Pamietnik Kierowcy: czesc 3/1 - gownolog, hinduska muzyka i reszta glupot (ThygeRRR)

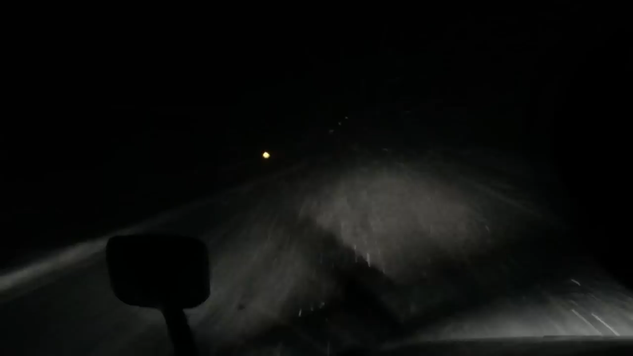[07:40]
Jazda zimą, nie? Kurwa. Jazda na wyczucie, nie? Nie ma pasów, nie widać. Ostry wiatr wieje. Więc wszystko się wzlewa w jedność. A co jeszcze? Kurwa. No mówię, jazda na wyczucie, nie?